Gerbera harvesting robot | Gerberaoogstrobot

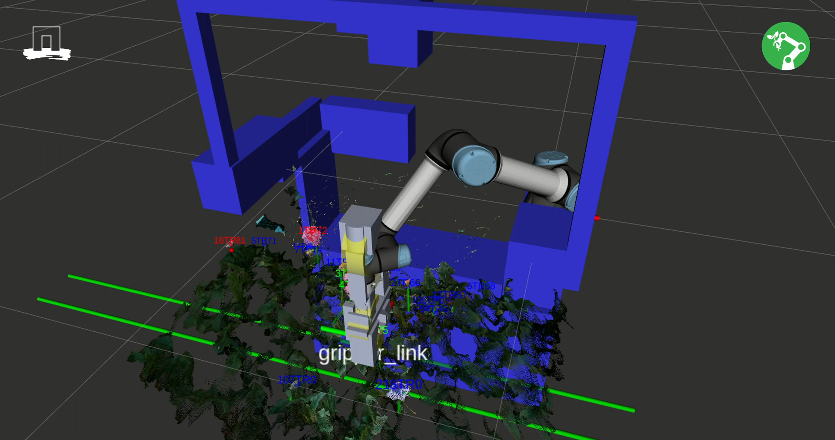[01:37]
Met behulp van deze obstakelinformatie wordt de optimale aanvliegroute bepaald om de rijpe bloem te benaderen zonder het gewas te beschadigen.